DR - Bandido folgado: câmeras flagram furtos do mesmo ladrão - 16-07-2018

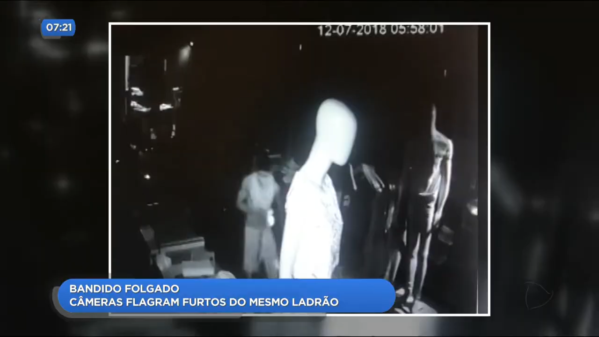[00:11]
onde comerciantes denunciaram furtos e ações ousadas de bandidos que agiram com tranquilidade na madrugada,
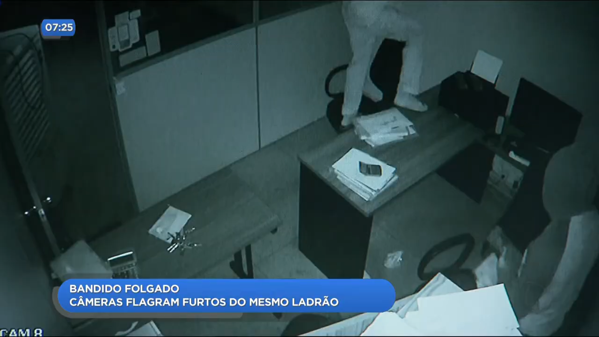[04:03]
roubaram lá uma televisão do monitor, roubaram o meu outro computador aqui na frente e levaram nove aparelhos.
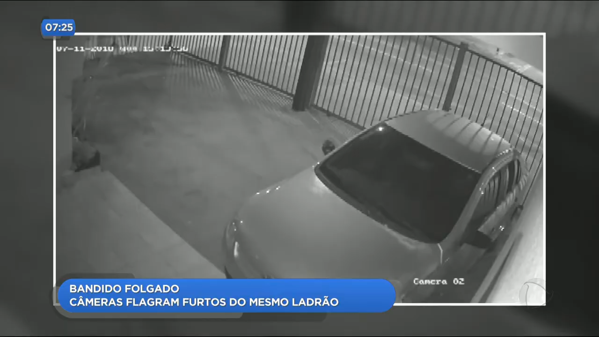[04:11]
E tudo indica que esse mesmo bandido também tentou entrar em um terceiro local, dessa vez um escritório de uma cantora sertaneja que fica no setor sul também em Goiânia. Só que lá ele não teve tanta sorte não. O alarme disparou e ele não roubou nada, ele saiu correndo. Então se você aí de casa sabe quem é essa pessoa, se você já viu esse homem em algum lugar, faça um favor não só a apenas esses empresários, mas a toda uma sociedade, porque essa pessoa está solta,